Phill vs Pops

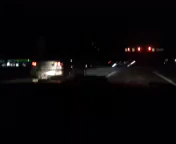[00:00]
Zoom in and out with your fingers. Zoom in on the car. Go ahead, get in front of us.